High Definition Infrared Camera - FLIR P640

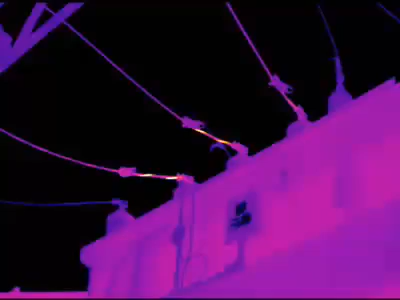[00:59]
I'm getting a better accuracy in my Delta temperature. It helps me analyze my equipment better.
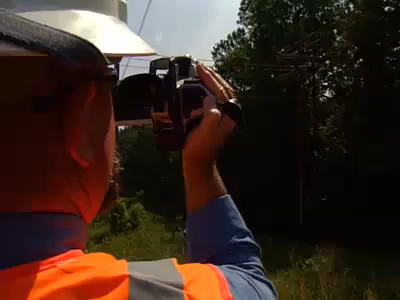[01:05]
I can tell exactly where the problem is and it cuts down on time in this fence.
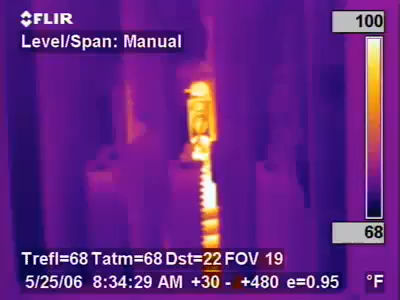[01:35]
On screen: scale top 100°F, scale bottom 68°F
We do have a critical opportunity here. My main concern is this Terminator that's showing extreme heat.